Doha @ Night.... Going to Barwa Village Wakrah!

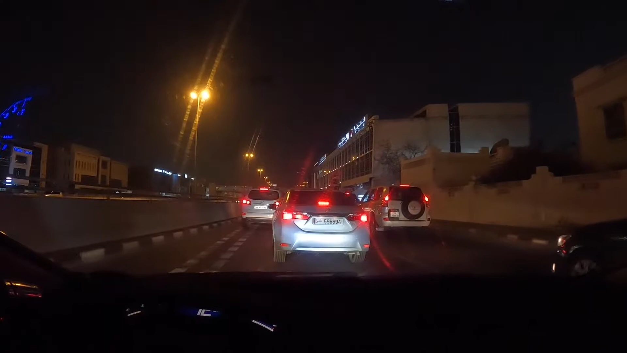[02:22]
So maluwag na paglabas pag lagpas natin dito. Kasi highway na po 'yan eh. Papalabas ng highway. So medyo mabilis-bilis na takbo natin pag nakalabas tayo dito. So samahan niyo lang po ako kaibigan at tayo po ay maglalakbay ng medyo malayo. So samahan niyo ako papuntang Barwa Village na kung saan na ito yung sa bandang Wakrah. So tara po at tayo gabiyahin na.
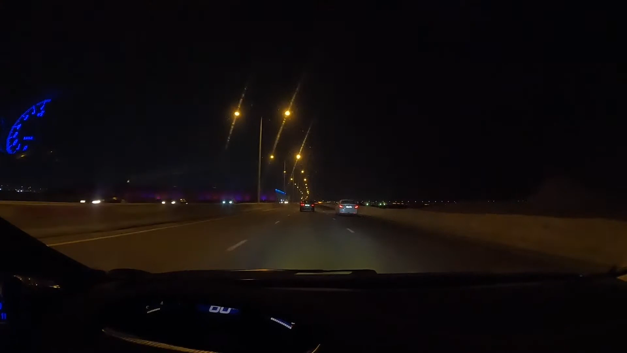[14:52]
malapit na po tayo, mga kaibigan. Parang natatanaw ko na parang isang lugar na puro mga building. So ito na po siguro yung tinatawag nilang Barwa Village. So malapit na tayo.
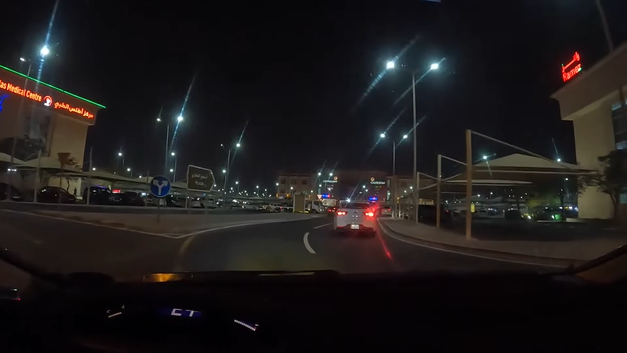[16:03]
Puro runabout eh. So ito na nga po siguro yun. Nakikita ko, ang dami ng dami ng mga establishment, mga shops. So ito na yung Barwa Village. For the first time po, makakarating din tayo dito sa Barwa Village. So, tingnan natin kung ano pong merong dito sa Barwa Village nila.
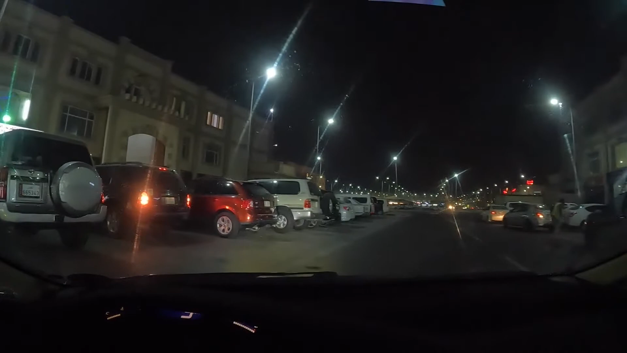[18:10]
Dito na tayo, mga kaibigan, kabayan. Dito po ang destinasyon. Ito po yung tinatawag ng Barwa Village sa Wakrah. So medyo malayo-layo rin po. Hanapin lang natin kung saan po yung customer. Message lang po natin.
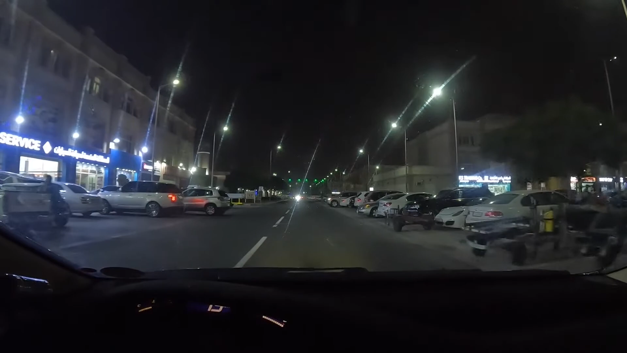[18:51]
So hanap lang po tayo ng parking para maganda-ganda naman po. So ito po yung natawag nilang Barwa Village na kung saan napakaraming shop. Iba-iba po ang mga tinitinda. Karamihan po nakikita ko dito mga electrical, mga lightnings, and meron din po sa isang site na puro namang